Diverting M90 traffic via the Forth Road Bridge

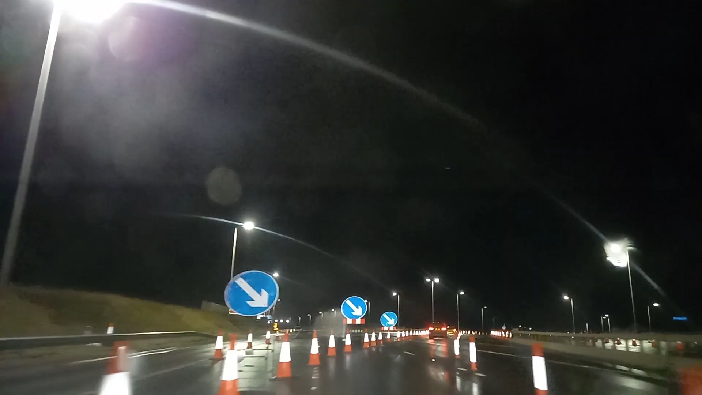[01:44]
You'll also notice that we've got lots of cones in there to keep traffic in their lanes.